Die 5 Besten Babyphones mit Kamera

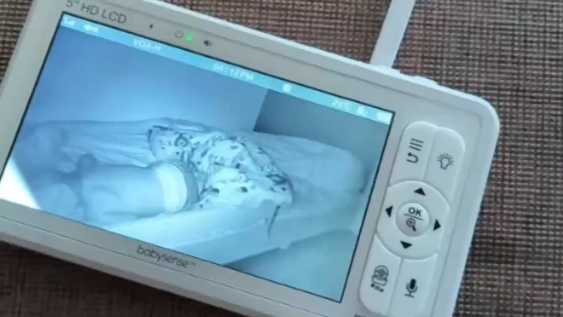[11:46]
Ein Highlight ist der Infrarot-Nachtsicht-Modus, der bei dunklen Lichtverhältnissen automatisch aktiviert wird.
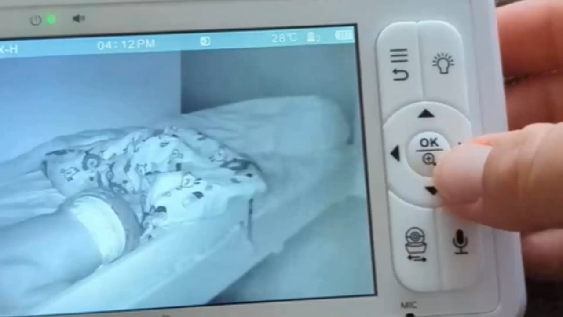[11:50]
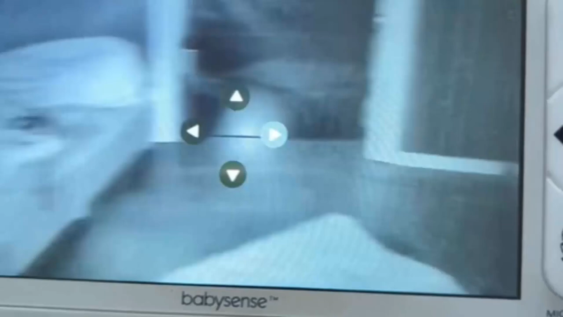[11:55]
Das Bild wechselt in diesem Fall zu klaren Graustufen, sodass auch bei völliger Dunkelheit alles gut sichtbar ist, was ein beruhigendes Gefühl vermittelt.
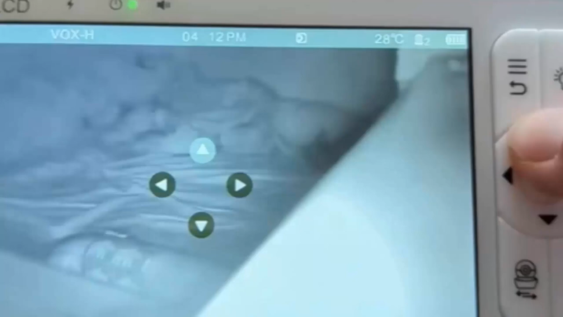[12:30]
Die drahtlose Übertragung funktioniert einfach und zuverlässig und durch die Nutzung der Frequenzsprungtechnik ist auch
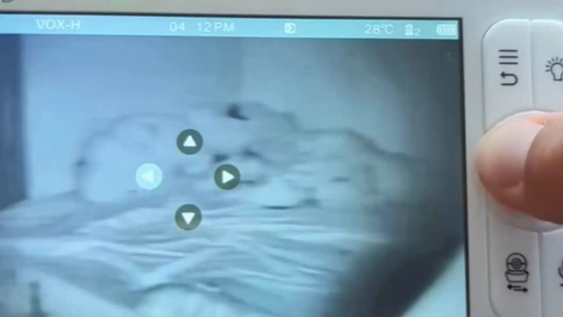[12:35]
eine gute Reichweite von bis zu 292 Metern ohne Hindernisse gewährleistet.